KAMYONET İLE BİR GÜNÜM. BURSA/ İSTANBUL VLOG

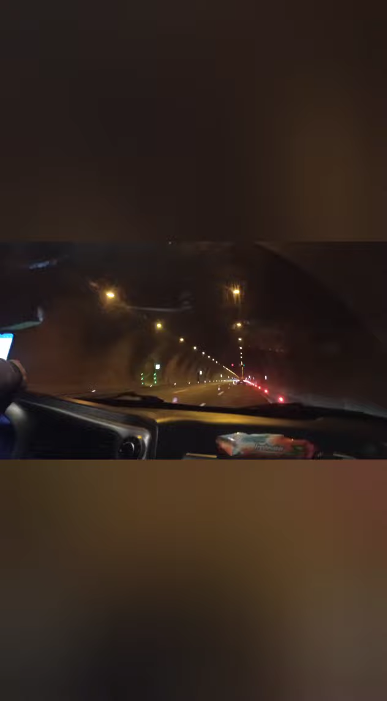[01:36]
Tünelin uzunluğu ve tek şerit gerçekten bizi bulatmış durumda. Ama sonunda ferimata bindirdik aracımızı.